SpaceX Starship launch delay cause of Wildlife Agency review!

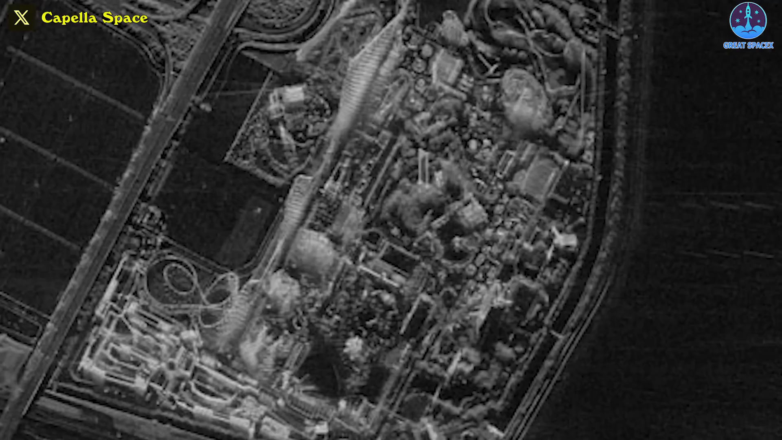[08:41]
and Japan. Arcadia is the third generation of radar imaging satellites operated by Capella Space.